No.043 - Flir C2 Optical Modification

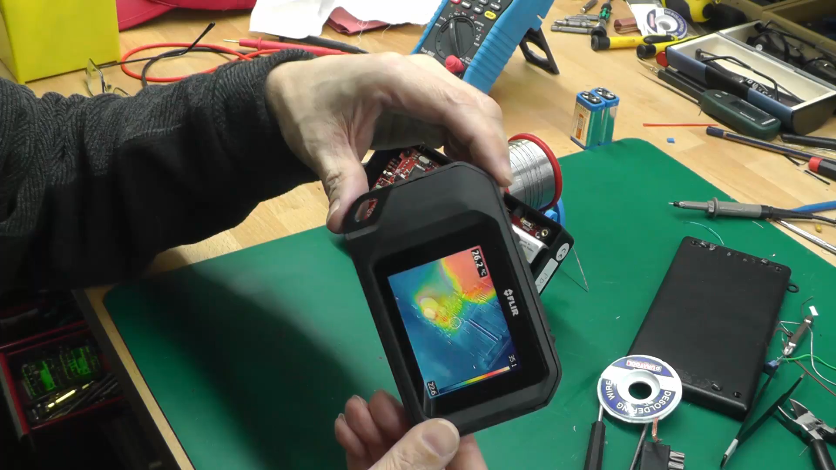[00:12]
here I use it for troubleshooting and repairing boards where I want to see if there's any hot spots on the
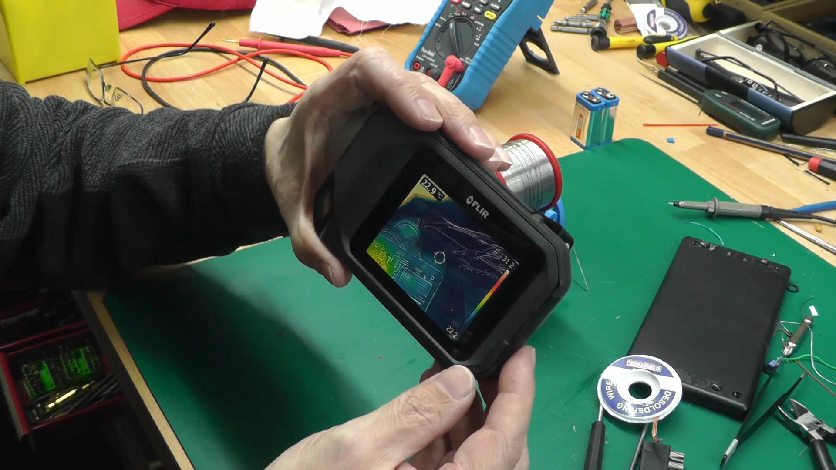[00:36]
camera to overlay an image an outline image onto the display so that you can see more than just the infrared image coming from the sensor on front of the camera so the problem with the FLIR C2 is that it's not really optimized for close-up infrared camera work and because you've got the two sensors on the front there and they're not really optimized that the image from both camera both sensors
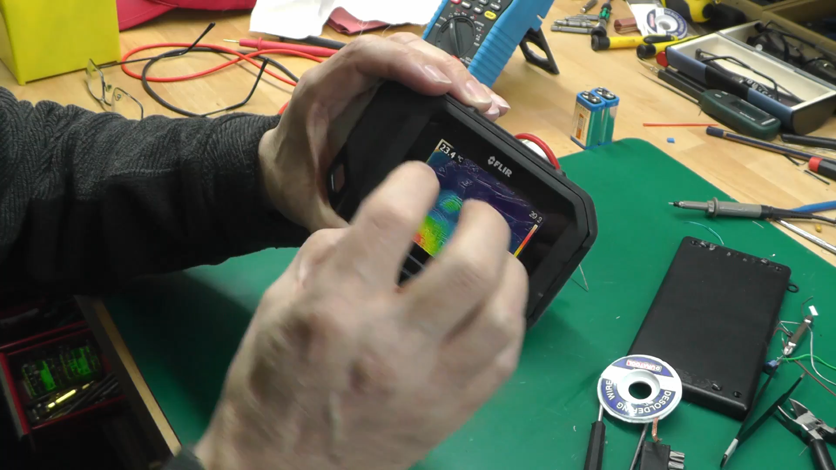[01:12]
will overlay perfectly onto the display when you're looking at circuit boards anything less than say oh I don't know 18 inches something like that and then you're going to
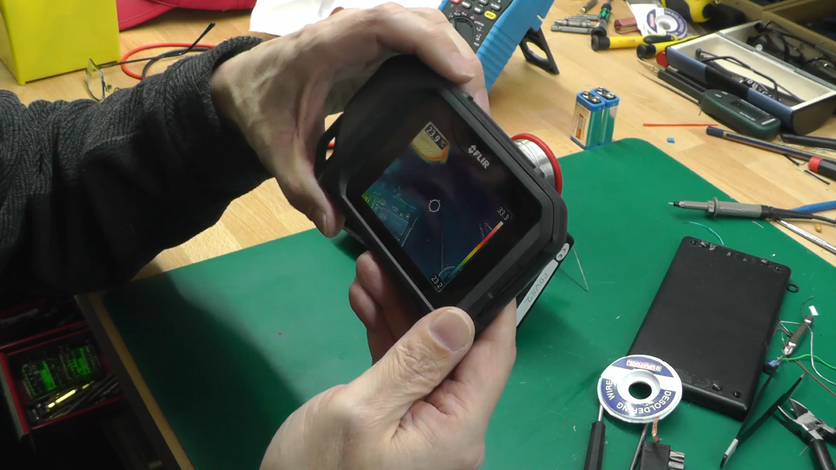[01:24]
start seeing an offset so so we're looking into the back of a PDV-S2 and as you can see at the bottom there that's the LM399
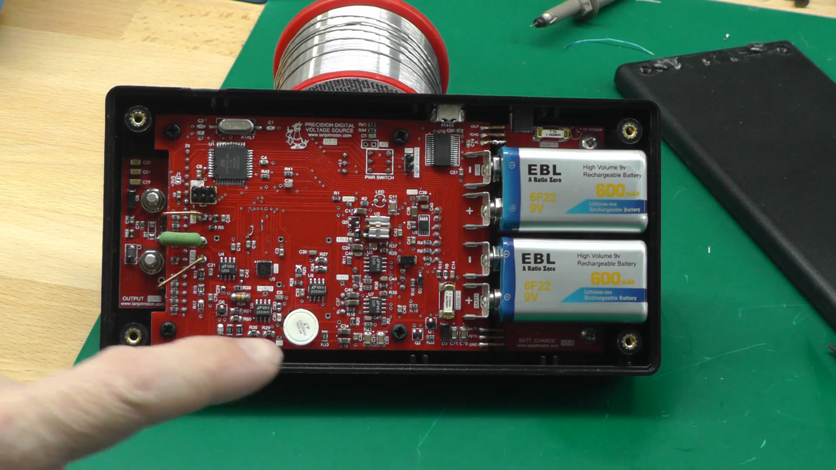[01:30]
that's the voltage reference it does have a heater built into it so it should show up pretty well on the thermal camera so if I just bring that up there and you can see
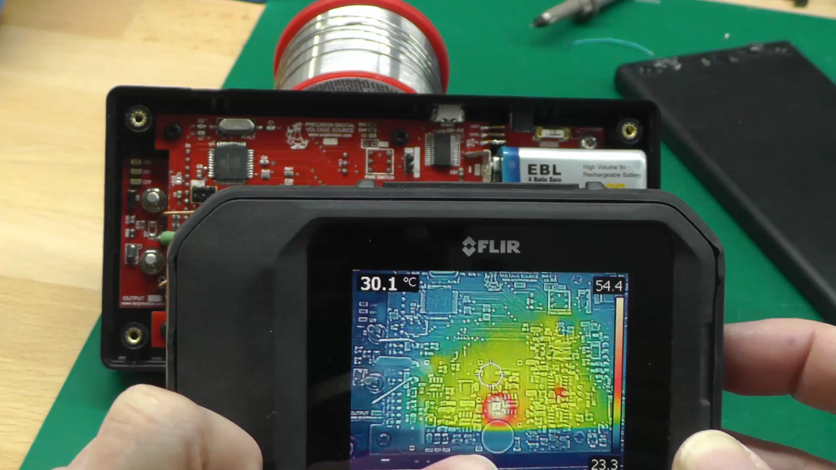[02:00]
On screen: spot 30.1°C
on the display there you can very clearly see the hot spot there from the thermal camera but actually look below it in blue there there's the actual LM399 itself so it's not great for when you're trying to troubleshoot electronics because I'm about 10 millimeters off there and
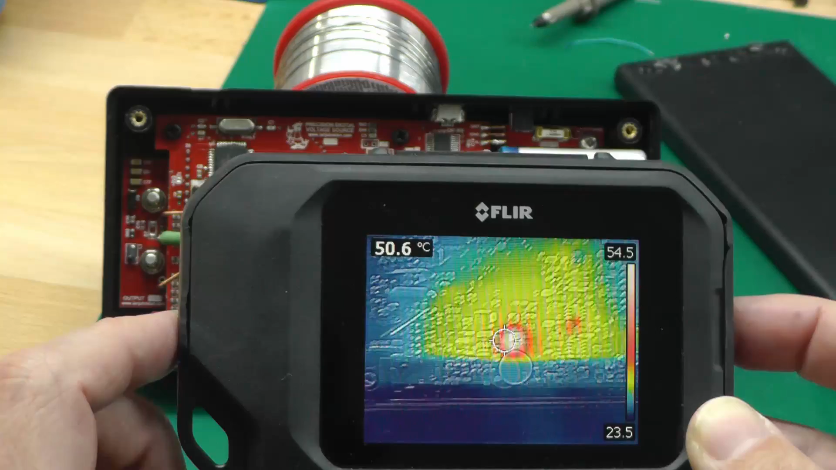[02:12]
On screen: spot 50.6°C
granted I'm about six inches away from the PDV-S2 so I did actually have an idea on how to get around this problem so the idea is I'm going to open up the C2 and see if
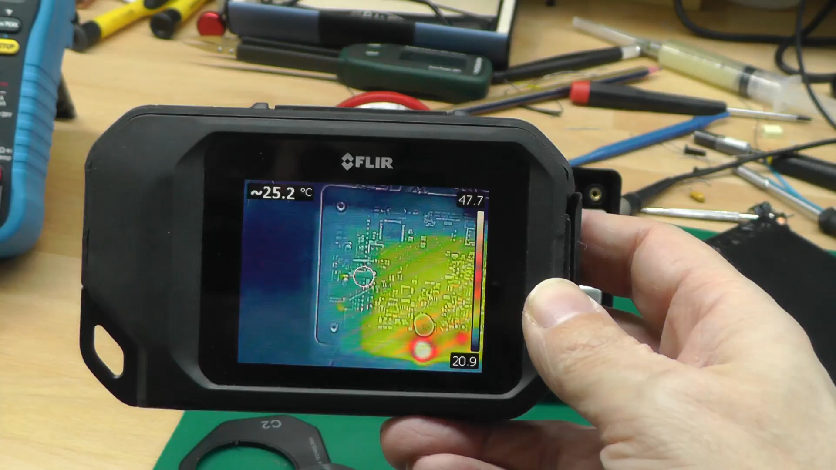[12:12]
On screen: spot 25.2°C
well i think it's obvious that's what happens there i've got a little bit too far now the ir image is uh well below the
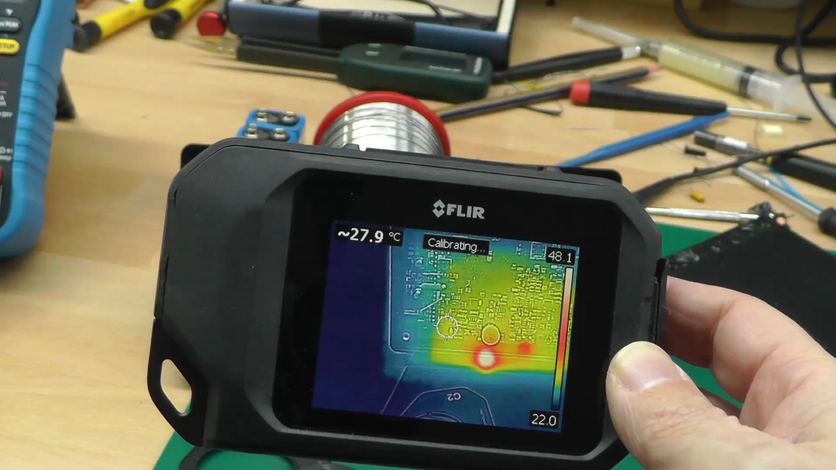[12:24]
On screen: spot 27.9°C
lm 399 so looks like i've just got to reduce the height a little bit
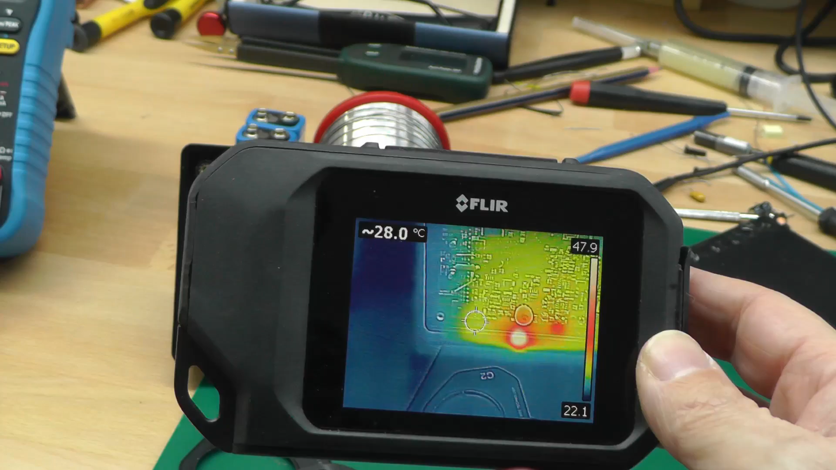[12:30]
On screen: spot 28.0°C
let's get back into it again and there we go a flare c2 optimized for about six inches away from subject matter um of course uh having moved the lenses it's they're going to be no use for any kind of distance work it's going to be way way off but for circuit boards i think that's just uh perfect five minute modification thanks for watching